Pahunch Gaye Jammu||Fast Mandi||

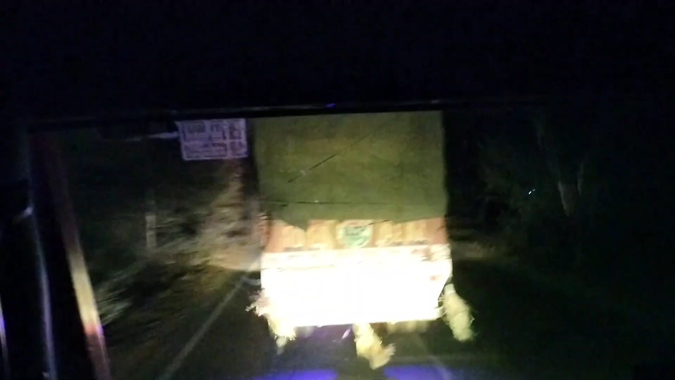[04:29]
بھائی بٹھنڈا تو جھ رہا گیا تھوڑا سا کاکا بھائی چلا رہے ہیں اب گاڑی تب رات کو یہی چلائیں گے
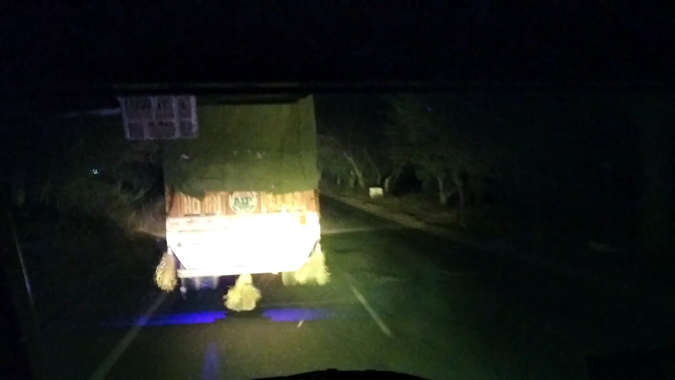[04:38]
تو بھائی یہ دیکھ رہے ہو آگئی ہے اس سے پاس لے رہے ہیں جان دے بھائی لیٹ ہو گیا منڈی
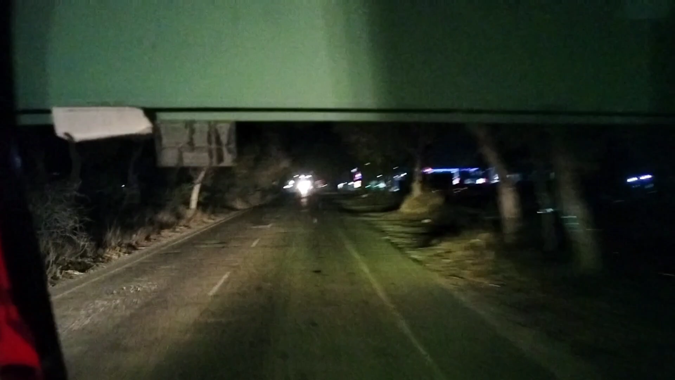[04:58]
تو بھائی چل رہے ہیں پہنچ گئے ہم کیا بولتے ہیں اس کو فرید کوٹ